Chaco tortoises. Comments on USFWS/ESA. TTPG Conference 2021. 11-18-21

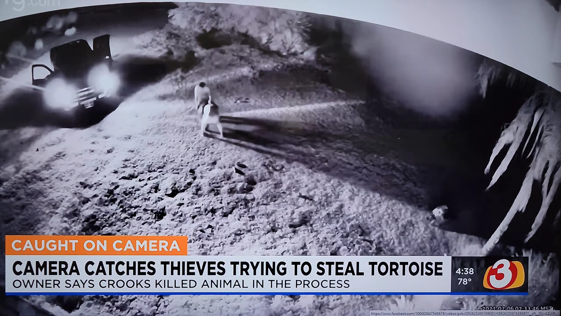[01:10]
The homeowner woke up to his motion sensors going off and saw two people trying to lift the roughly 200 pound tortoise into their truck. When he shouted at them that's when they dropped the tortoise and then ran it over with their truck. Sadly that 27 year old tortoise had to be put down. Since this event I've made a number